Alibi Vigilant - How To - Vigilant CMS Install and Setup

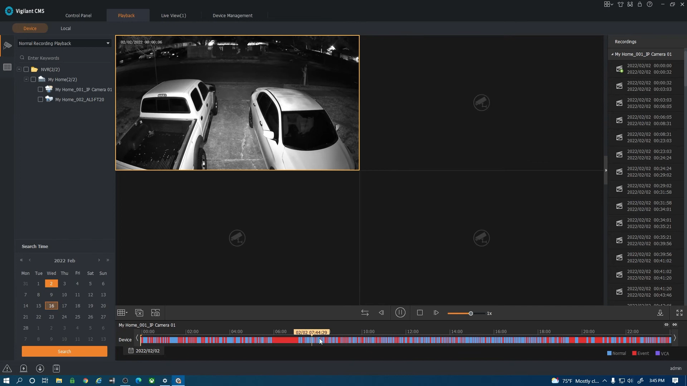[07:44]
Once I drag the cursor across the bottom here you'll notice that it does have a yellow cursor. So wherever I put that cursor that's where it's going to play back at. And that's playing back.